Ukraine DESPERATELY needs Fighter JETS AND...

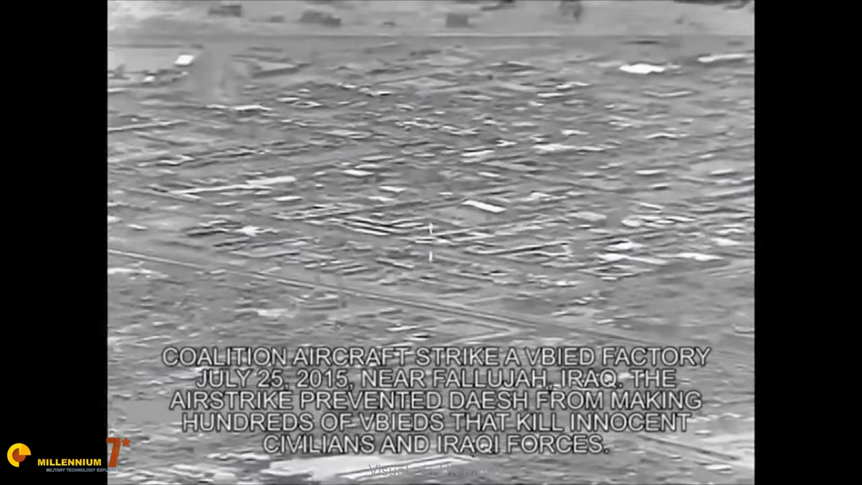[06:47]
succession of flashes and blasts the ground below erupted into flying debris where an ied
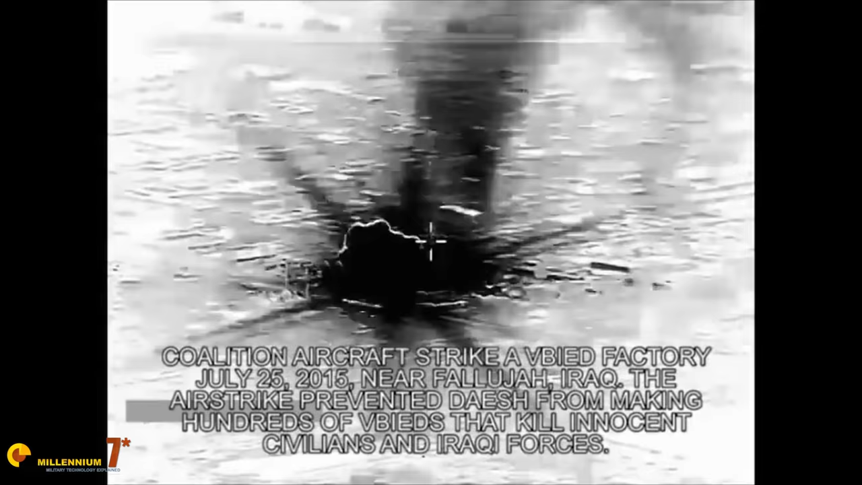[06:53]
factory had been nothing remained complex had been completely and utterly obliterated 16 weapons
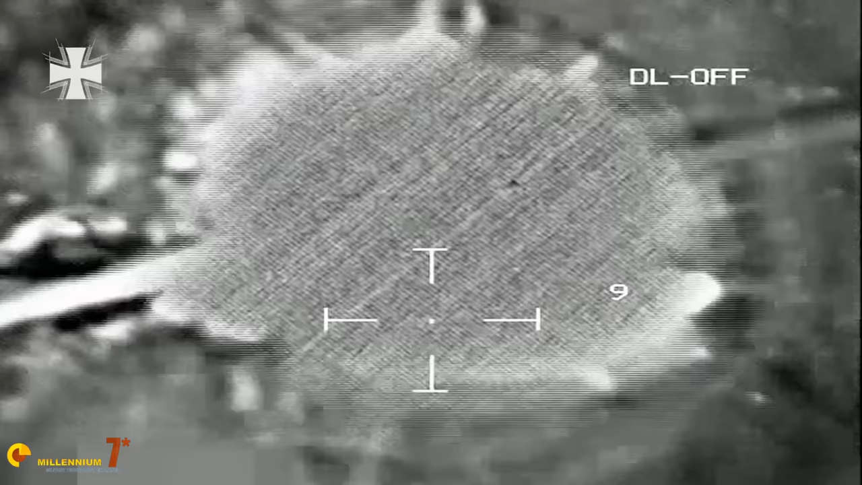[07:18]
long patrols with four payways strapped